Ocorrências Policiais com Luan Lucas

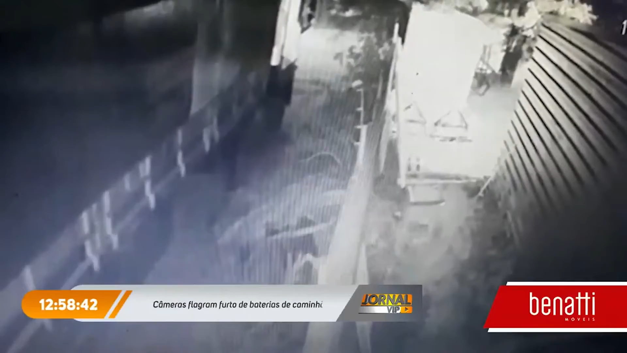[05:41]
E lá no cantinho, a gente está vendo uma parte um pouco mais escura, que seria a lateral do veículo. Aparecem aí os homens também saindo. Porque para quem conhece um pouquinho de caminhão, sabe onde fica aí a bateria, um pouco mais atrás aqui do caminhão. A gente está vendo a movimentação lá na frente. E daqui a pouco, todas essas duas pessoas, os dois autores, vão vir para a lateral do caminhão e aí saem levando as baterias. Agora a gente já pode ver essa movimentação. E aí foi a situação que ficou no caminhão já sem as baterias.
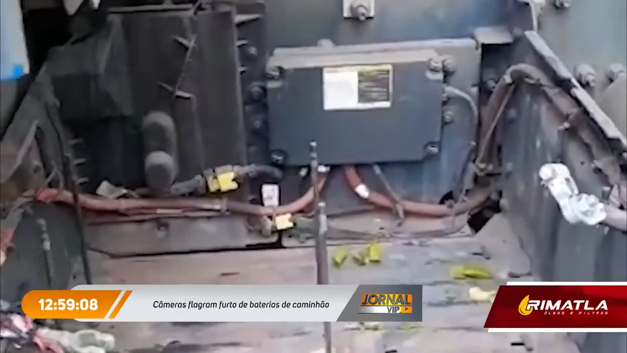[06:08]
Esse caso que a gente está acompanhando aconteceu nesta madrugada. Na verdade, na madrugada passada, no dia 18.
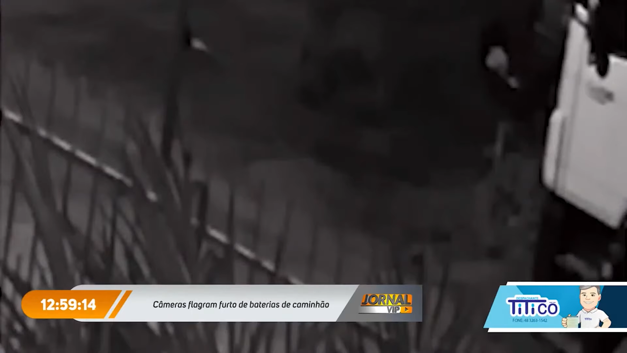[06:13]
São tantos casos que a gente chega a confundir o que de fato aconteceu. Aquela foi na rua Mato Grosso, lá no bairro Universitário, em Tijucas. Agora essa outra que a gente está vendo agora, também em Tijucas, no bairro Joaia, lá na rua Inês Vitikoski.
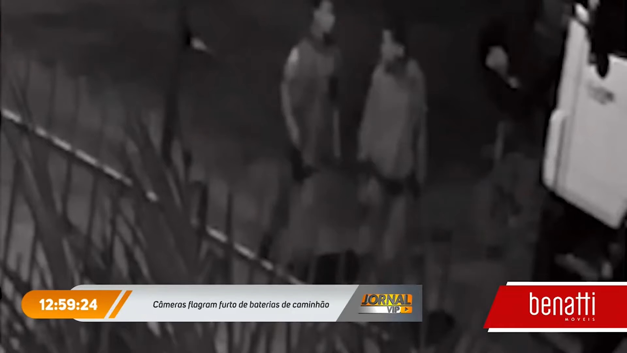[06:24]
Olha só, a gente está vendo os dois autores aí, também rondando as casas e aí verificando se há movimentação de pessoas para aí sim conseguir fazer o furto das baterias nos caminhões.
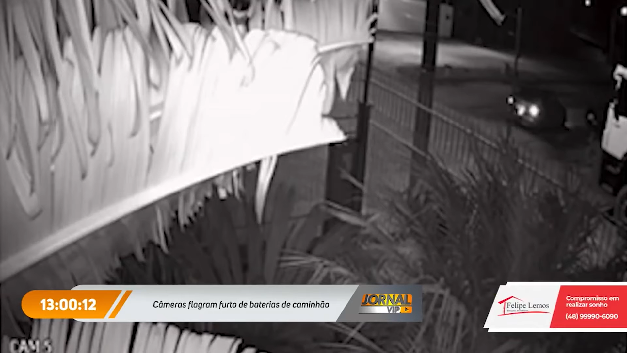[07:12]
E mais uma vez, o mesmo veículo que a gente acompanha na reportagem, um GM Costa Classic, modelo Classic, sendo utilizado na prática desse crime.